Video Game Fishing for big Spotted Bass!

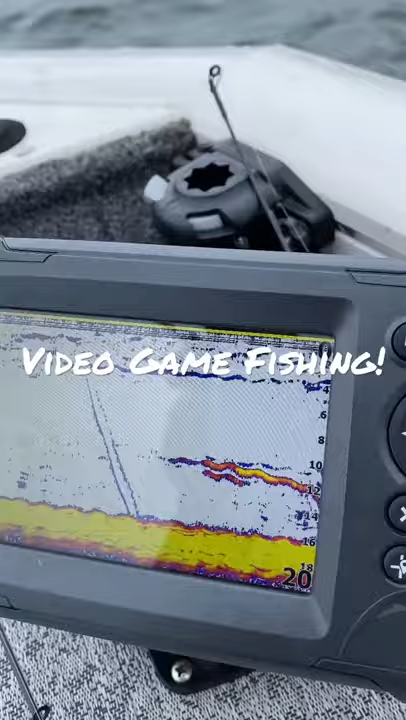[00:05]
He's looking at it. Oh, he's on! Look at that! How cool is that?